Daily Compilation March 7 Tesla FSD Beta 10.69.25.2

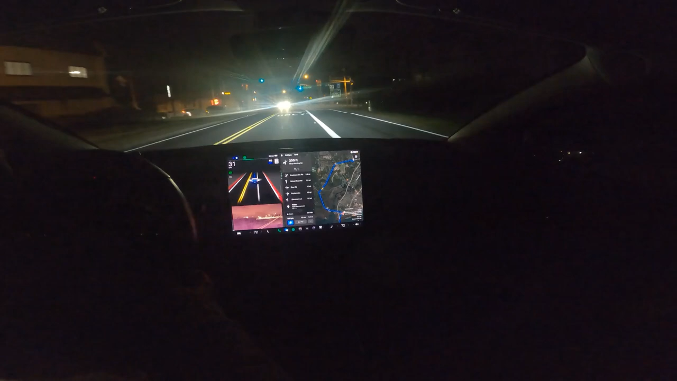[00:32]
did that turn okay normally it tries to cut it cut the corner and it's really awkward if somebody is pulled up to that stop line